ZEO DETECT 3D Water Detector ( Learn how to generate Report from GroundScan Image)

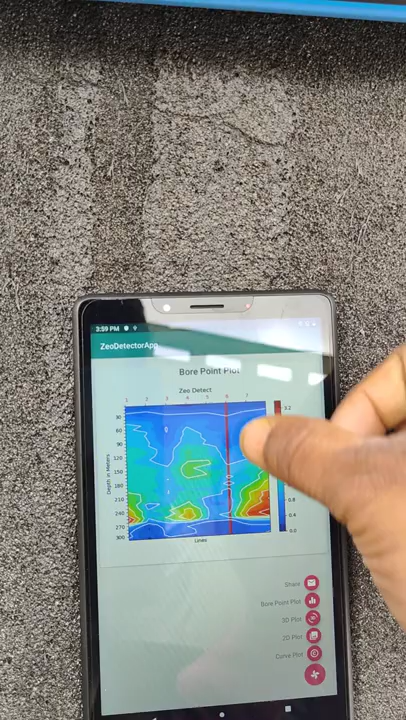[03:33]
So That is the Drilling point Where the red mark Is there means That is the drilling point Here it is showing Share option Once we press the share